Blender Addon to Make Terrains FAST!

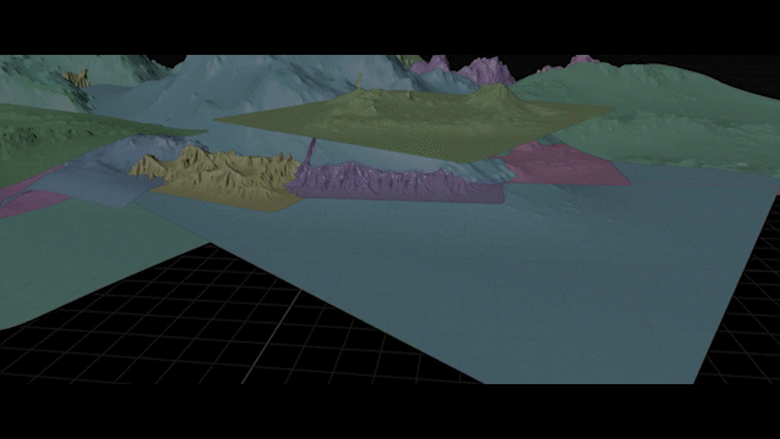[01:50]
So keep that in mind. Because at a very short range, you might start to notice resolution limits.